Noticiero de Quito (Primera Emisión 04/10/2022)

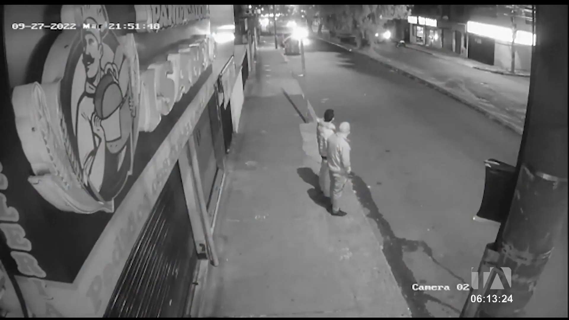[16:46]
En las imágenes se observa como los delincuentes esperan por unos minutos afuera del local,
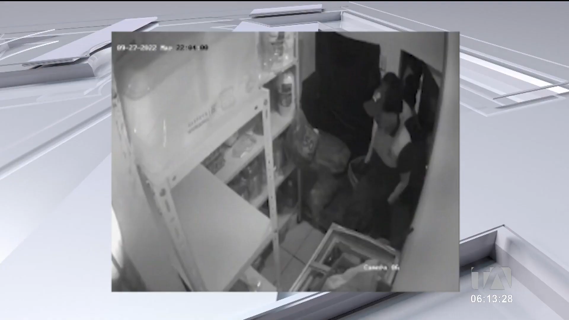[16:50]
hasta que deciden ingresar y obligan a los trabajadores a permanecer en la bodega del lugar.